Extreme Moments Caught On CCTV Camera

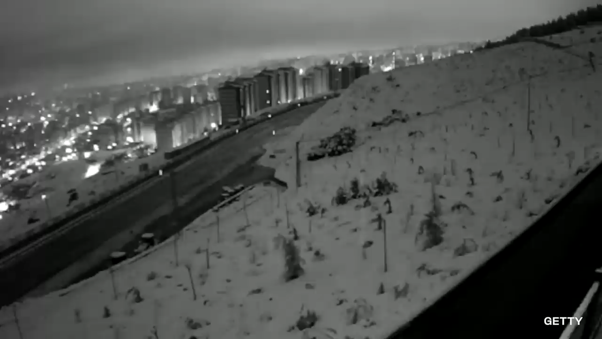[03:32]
This first clip comes from Karamanmaras, a city of nearly 400,000 in the Mediterranean region of Turkey. Our camera is perched on the outskirts, overlooking the city. It was about 4 a.m. when the earthquake struck.
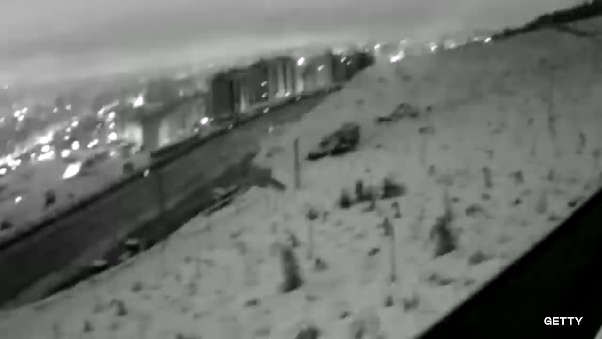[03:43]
Lights flicker as the camera shakes. It looks like a lightning storm going on in the background. Transformers explode all over the city.
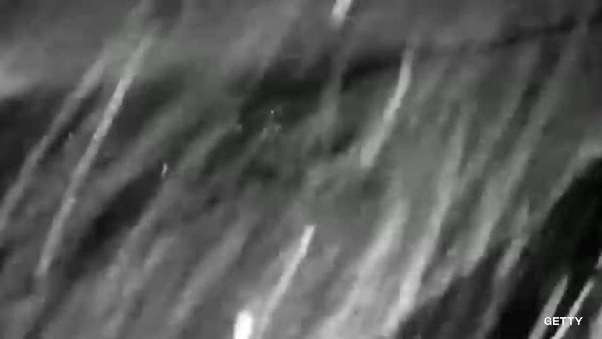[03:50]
After a few more seconds, the whole place goes dark. In Adiaman, a city of about 260,000, CCTV footage inside a market shows how powerful the earthquake was on the inside.
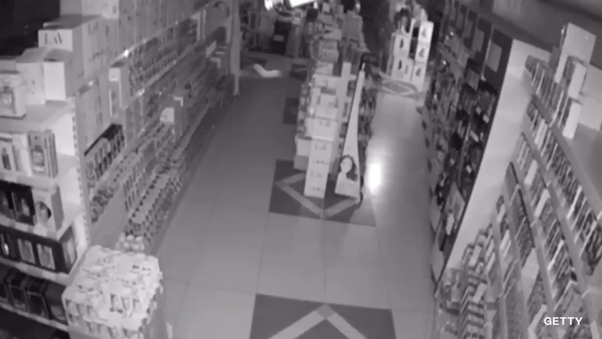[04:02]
Debris falls from the ceiling, and items topple off the shelves. It looks like the shop is on stilts by the way things slide on the floor.